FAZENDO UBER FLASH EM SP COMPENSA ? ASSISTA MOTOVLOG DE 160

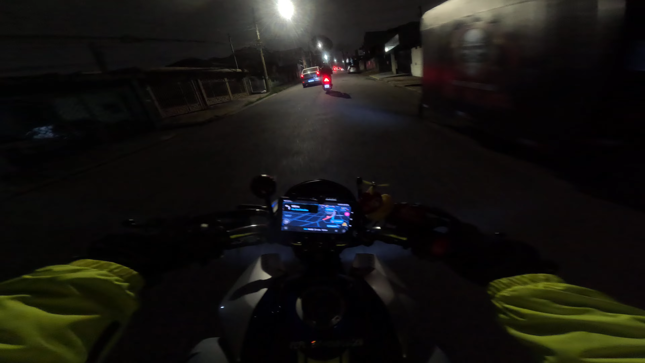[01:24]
Usando aquela jaquetinha da Tex que tem a balaclava. E rapaziada, fala real pra você, não passa vento, velho. Aqui, ó, braço e tal. Peito, sossegado, velho. Deixa ela fechadinha, tá lá em cima. Vai que vai, lindo.
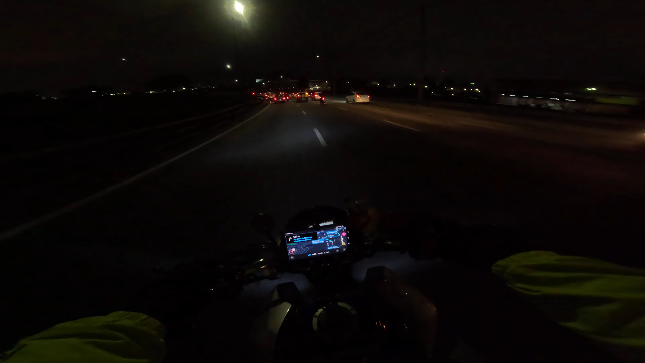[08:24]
Pegar a saidinha ali em direção ao Donel.
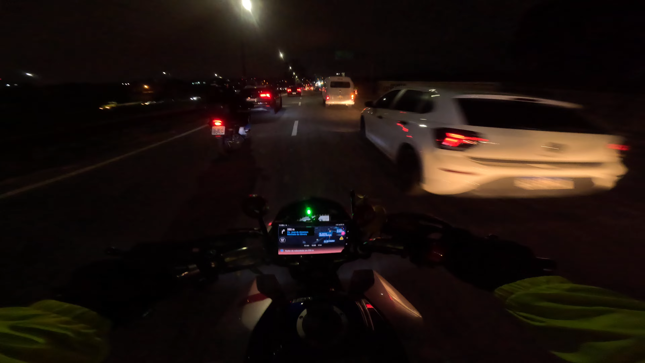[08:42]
O suporte até baixou, né? Tem uma buraqueira ali, fica doido.
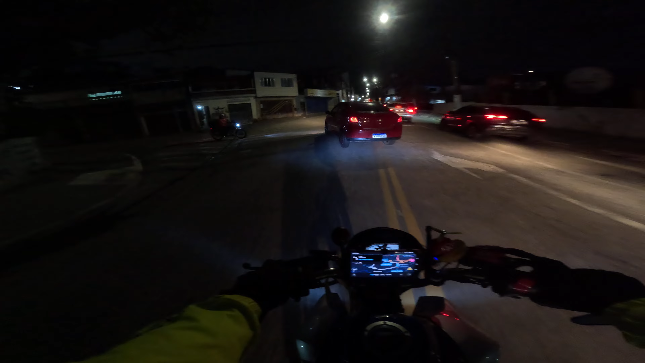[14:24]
Tá certo ou fita uma égua? Pô, filha de uma mãe, viu? Nossa, deu uma sorte que foi na hora que eu ia ultrapassar ele, velho.